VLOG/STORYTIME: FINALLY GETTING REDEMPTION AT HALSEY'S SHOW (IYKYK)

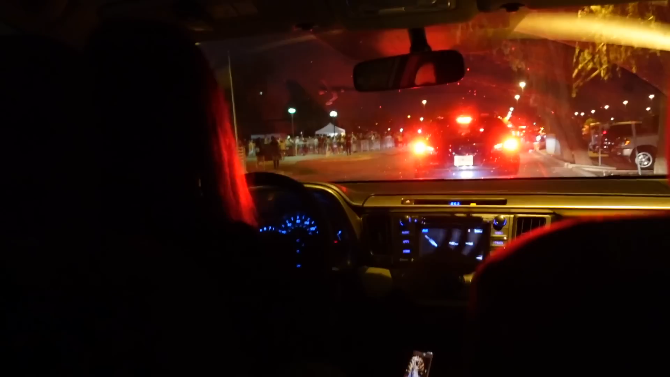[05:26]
I don't know where I'm going, but I see people.
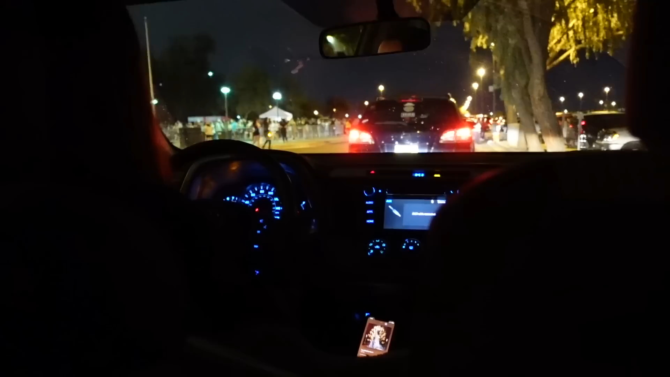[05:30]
All those people were here sitting in their car waiting to get let in.